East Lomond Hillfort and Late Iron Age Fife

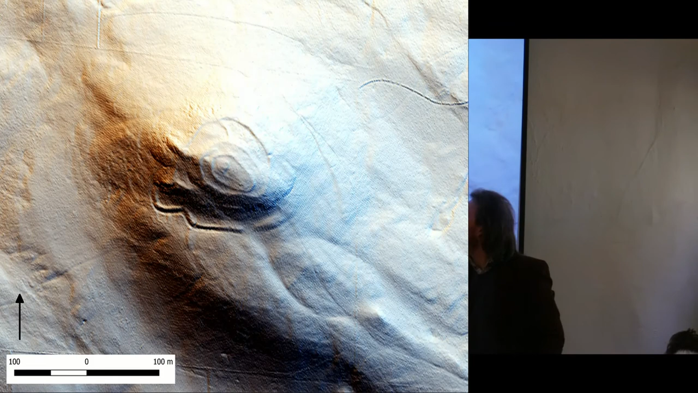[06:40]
environs of the monument a bit more because it's a scheduled monument so this is a lidar image an aerial laser scan essentially and one of the things that was immediately picked up is that we do have indications of other earthworks now these two earthworks come through here it is very slight but there is the outline of what appears to be an outer enclosure and in association with the fort um on the southern shoulder of the hill now it is very scant and it seems likely that the
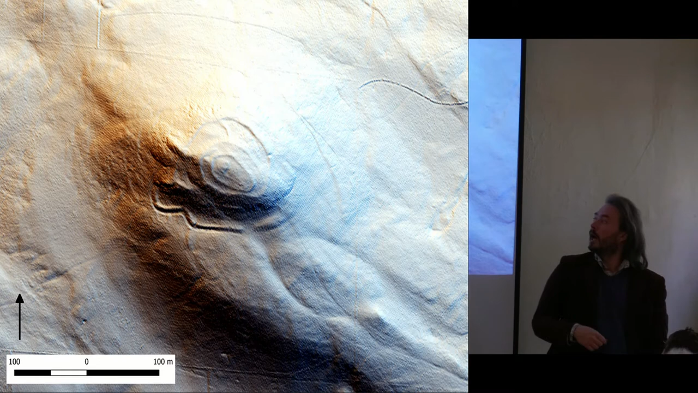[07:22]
side of the hill has been improved but this led me to start to wonder about whether or not we have what was termed by stevenson in 1949 as a nuclear fort or an iron age fort that has been redeveloped um into the late iron age and pictish period and stevenson's model was is very old now and it's been very influential